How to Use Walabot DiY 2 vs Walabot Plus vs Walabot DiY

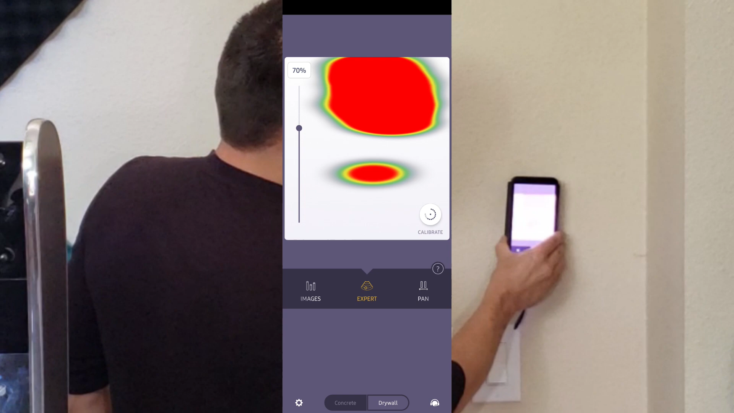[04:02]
So it tells you right here. There's something there. You can adjust the sensitivity if you want to by moving that dot up and down.
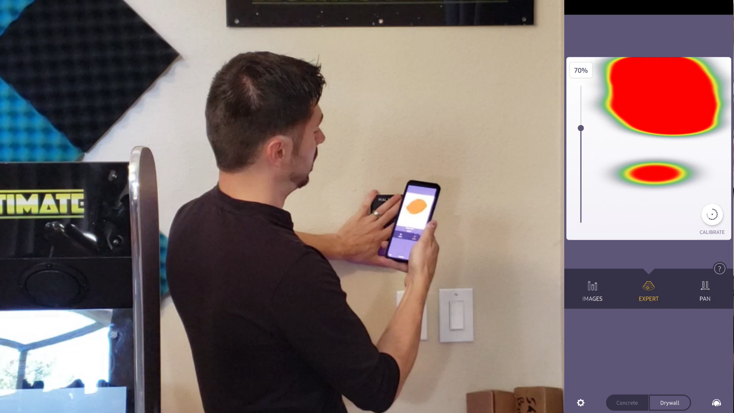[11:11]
There's the stud. It lets you know. Wooden stud right here. And it does tell you the battery life on this device.